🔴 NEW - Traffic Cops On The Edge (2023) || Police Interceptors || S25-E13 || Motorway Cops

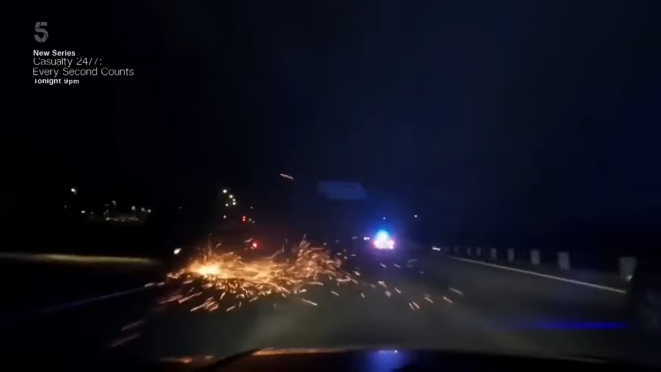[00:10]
Crash, crash, crash, crash, crash, crash. 140 mile an hour.
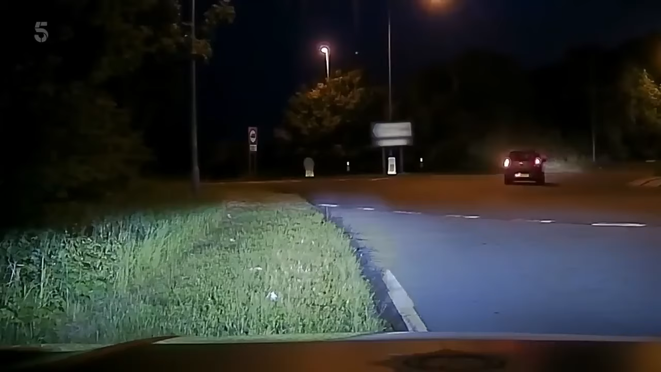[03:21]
Is that definitely it? Yeah, definitely. The suspect car passes them.
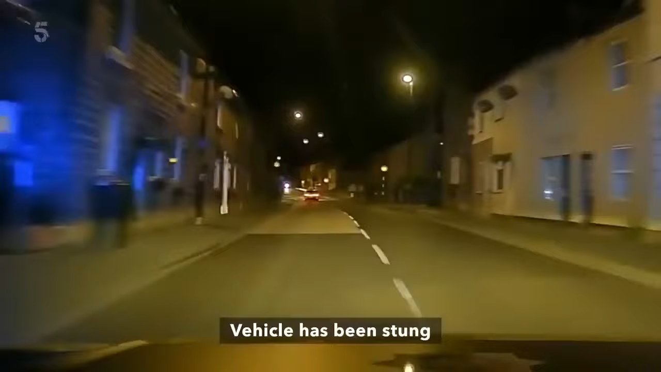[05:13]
It continues for the village high street to Wood.
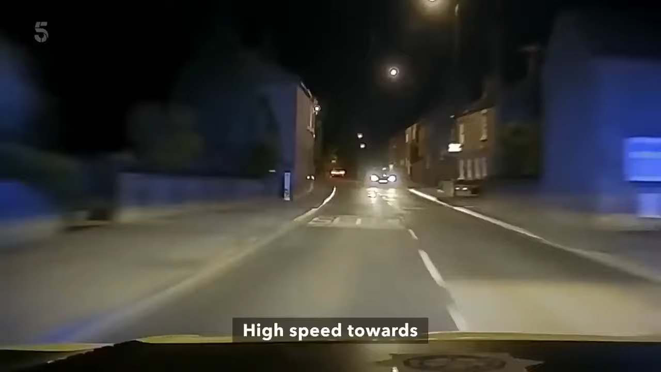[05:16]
Speed is 80. 30 permission, I'm behind you, Tim.
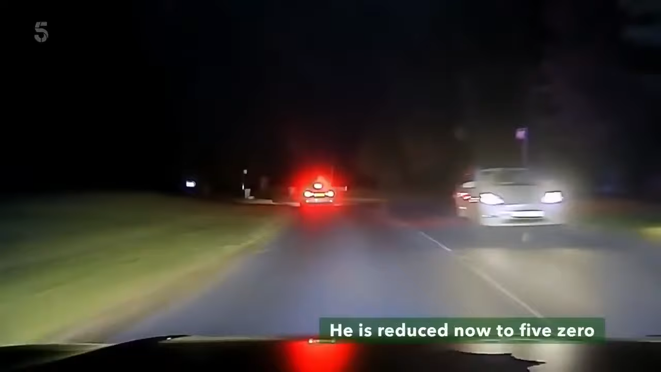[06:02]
He is reduced now to 50. The last thing we want is ultimately for this vehicle to be involved in a collision and somebody get hurt. Stand by for decamp. We're running to an offside lay-by and it's a right, right, right. Stand by.
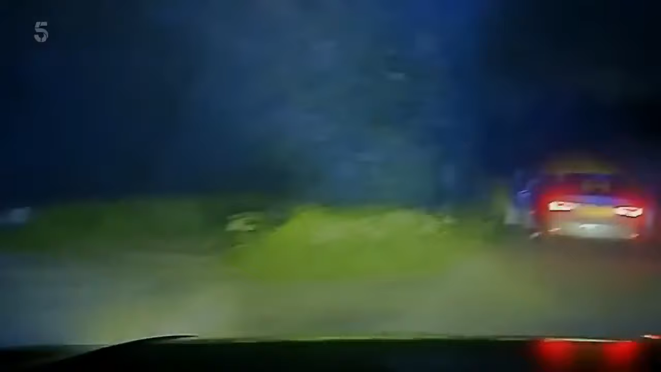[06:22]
One out. The vehicle has continued. He's gone to the near side of a hedge. We are now on.
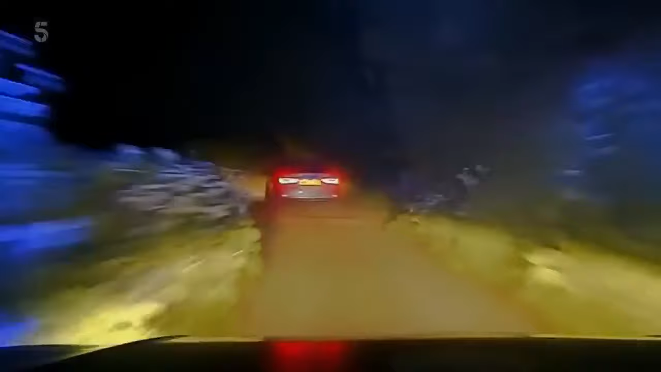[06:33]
Male out. He's wearing grey tracksuit bottoms and a black coat. Stand by. We're coming to a gate. It's going to be a decamp.
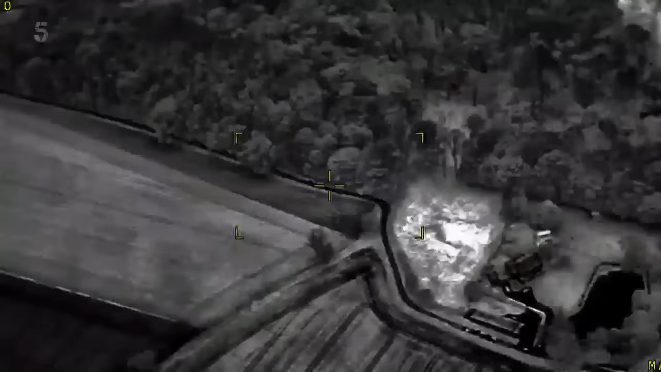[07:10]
Empire, we do have three units currently in the woods, but they're trying to make their way out to the east at the moment.
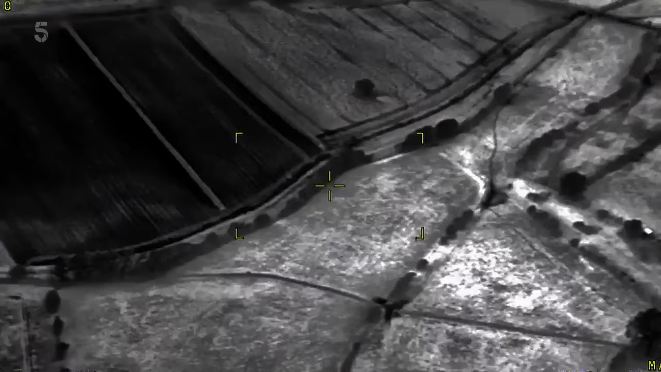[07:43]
One that's bailed out first, but he's been off the field,
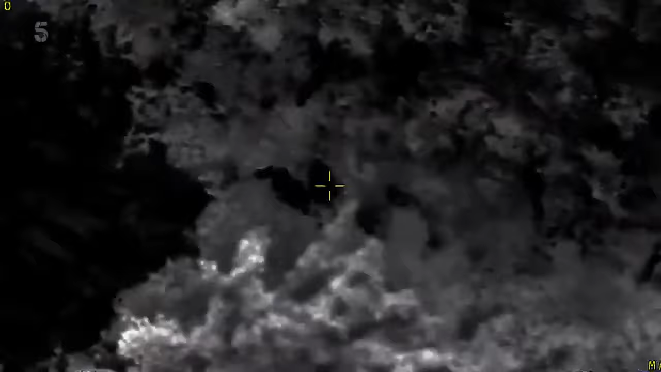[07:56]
Got contact. Come out now, the dog are coming.
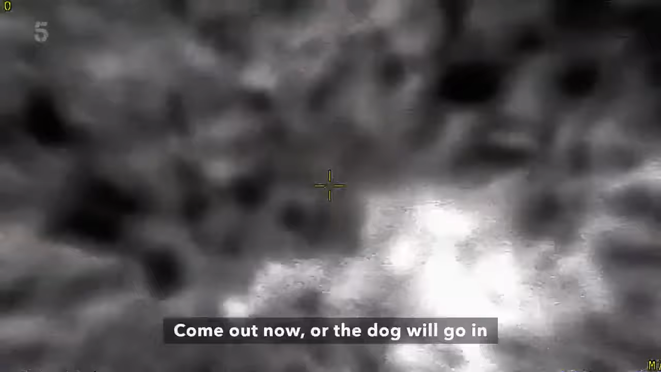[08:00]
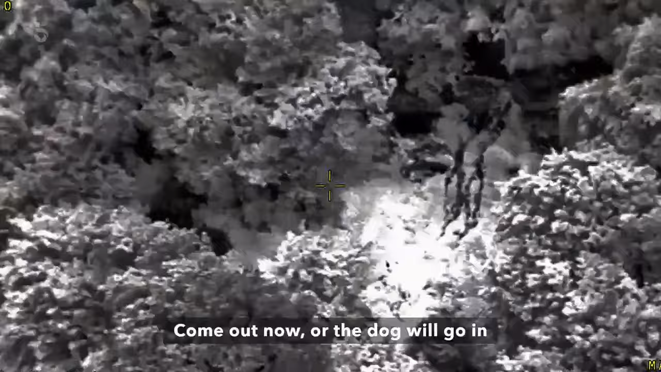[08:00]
Come out now! Yeah, he's here. We're not sending it. Watch your arm, mate.
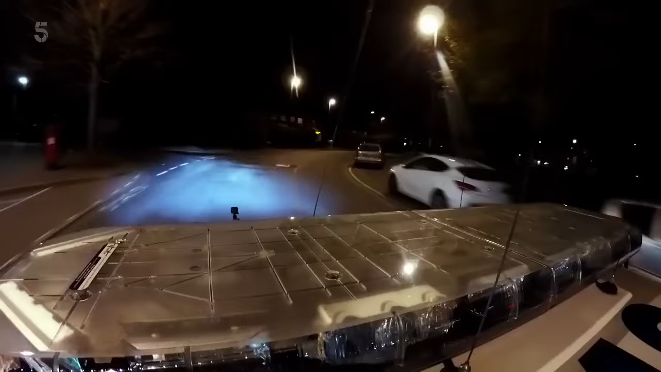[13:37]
Looking back at us as we're following them in, but it's entering McDonald's car park. Pulling into a spot, standby.
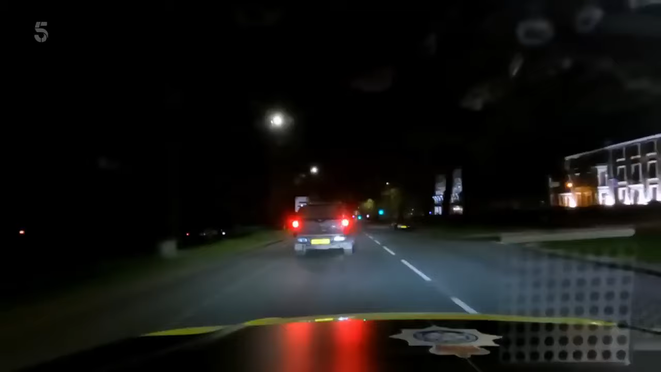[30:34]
Shall we follow it a minute? It's not hanging about either.